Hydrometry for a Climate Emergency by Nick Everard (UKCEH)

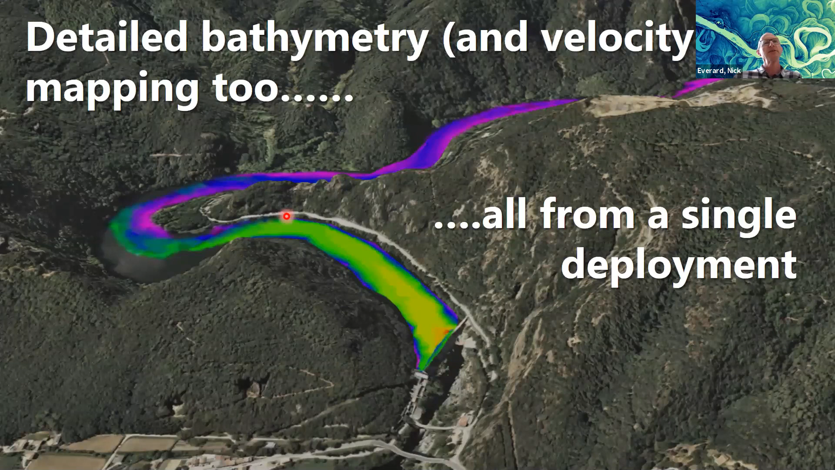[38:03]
mapping because we have the adcp on the boat as well so our ability to start to understand the river as a holistic system is increased